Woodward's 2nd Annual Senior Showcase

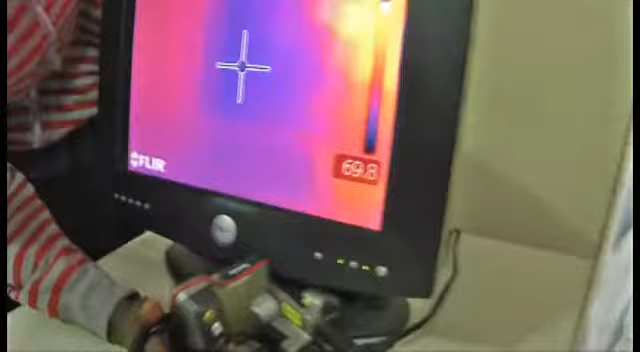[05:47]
To tell, like, if it's overheating or if it ain't, or if it's about to fail or not, or if it's doing good.